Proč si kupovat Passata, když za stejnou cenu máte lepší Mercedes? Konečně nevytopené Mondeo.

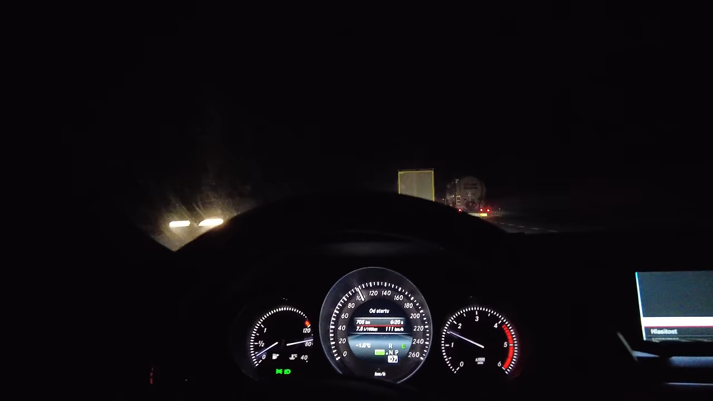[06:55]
Jedu za 7,5 litru, což je jako podobný to, co jsem měl do Ostravy.